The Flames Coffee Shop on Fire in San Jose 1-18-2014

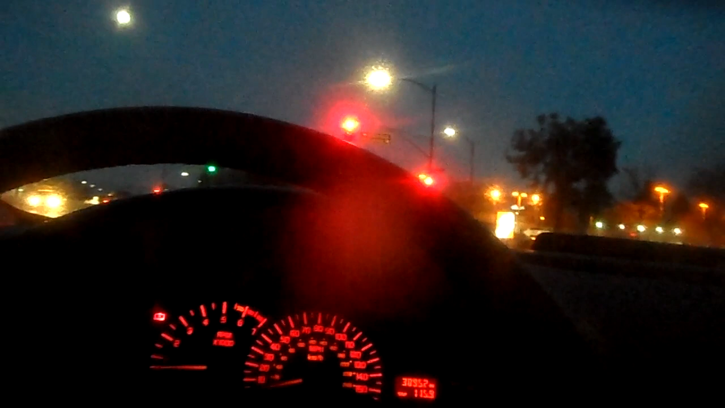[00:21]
These guys just got rejected. Get out of the intersection! Yo, people, there is a police officer blocking the road. What do you think? You're not going to get through. There you go, take the curb.